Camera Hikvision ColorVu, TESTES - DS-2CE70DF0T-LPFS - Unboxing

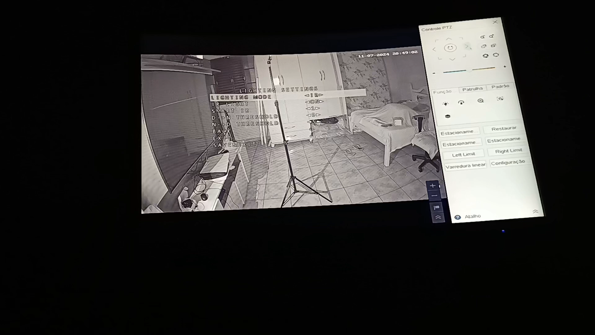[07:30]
Passa a atual infravermelho da câmera Ao invés da luz branca A luz branca apaga E fica no infravermelho Que geralmente é dessa forma que fica Quando tem pouca luz, né? Fica essa cor, esse preto branco